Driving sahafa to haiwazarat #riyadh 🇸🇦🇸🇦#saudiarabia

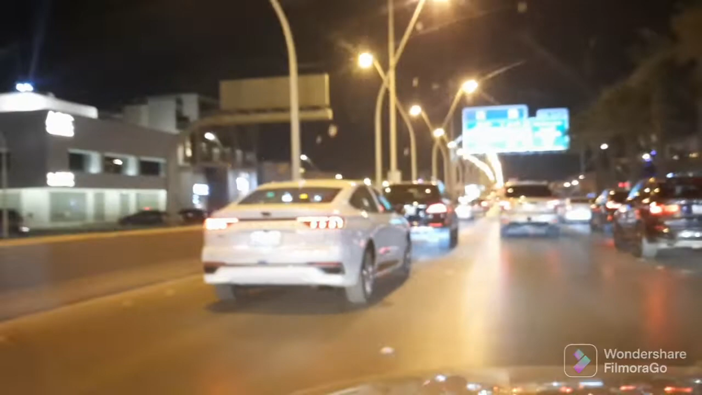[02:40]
तो गाइस ये टोरस का नया मॉडल आया है फोर्ड का, बड़ा ही ज़बरदस्त लग रहा है देखने में।